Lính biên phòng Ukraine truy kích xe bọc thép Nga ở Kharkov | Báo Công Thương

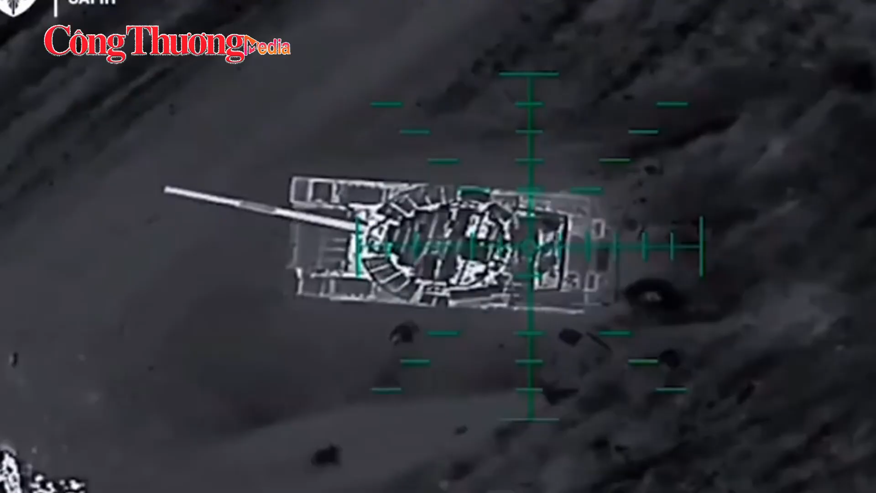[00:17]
nhiều loại UAV khác nhau đã được điều động. Trong đoạn video do nhà chức trách Ukraine đăng tải, các UAV hạng nặng của họ đang cuồng liệng phía trên những phương tiện
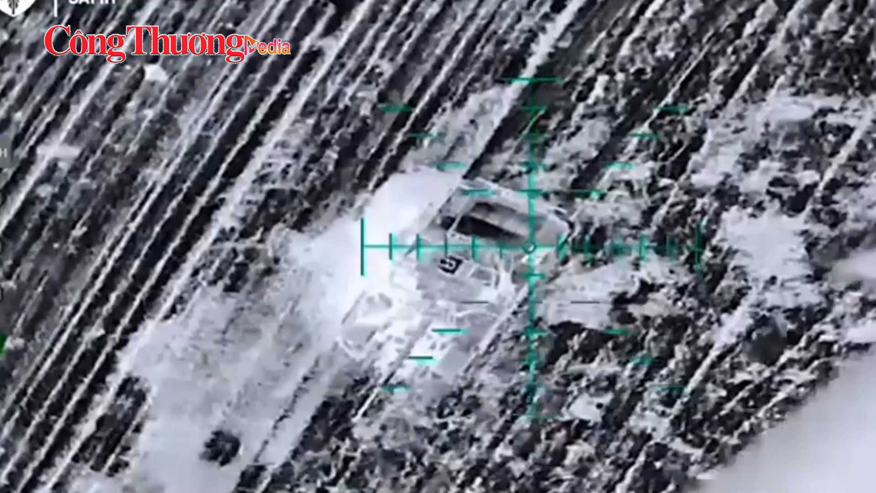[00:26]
bọc thép bị hư hại của đối phương và thả bom công phá.